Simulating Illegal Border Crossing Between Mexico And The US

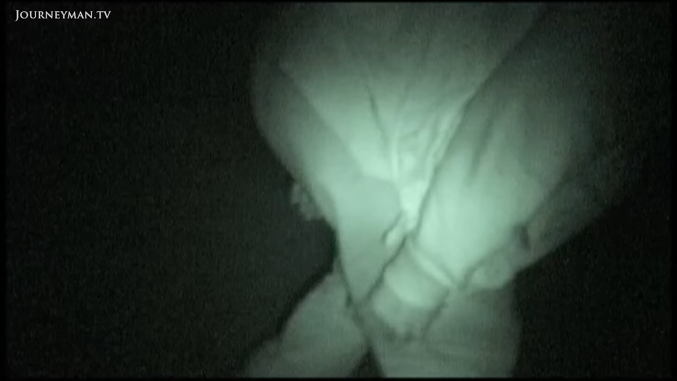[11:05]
Espera, espera, espera, espera. Por aquí vamos a cruzar.
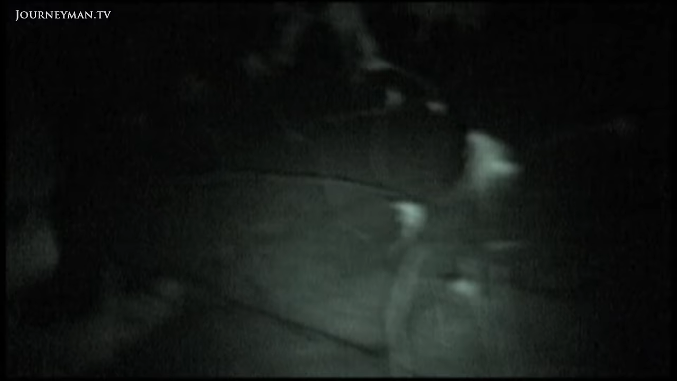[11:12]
Aquí hay alambre de púas. Uno de este lado y otro de este lado. Ya, saquen, saquen a las mujeres. Para que no nos vean.